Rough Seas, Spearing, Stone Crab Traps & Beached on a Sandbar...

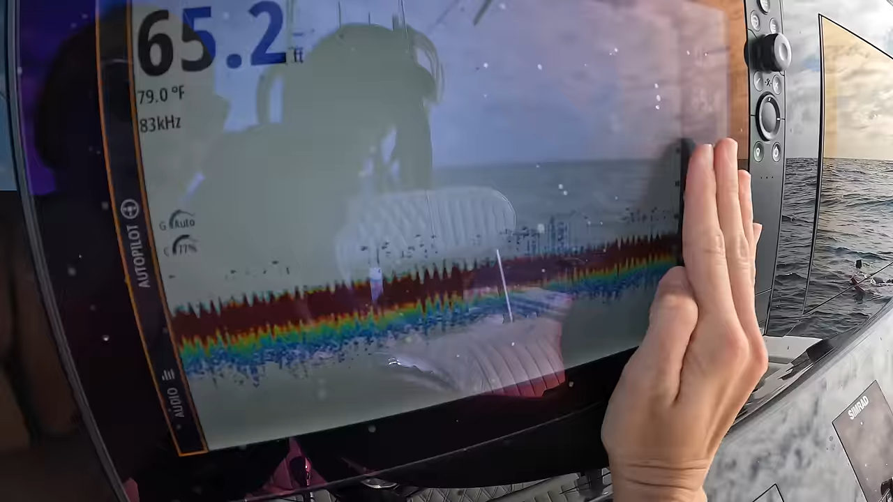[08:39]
On screen: depth 65.2 ft, water 79.0°F
Right above the bottom there, it's just a bunch of snappers just chummed up under the boat.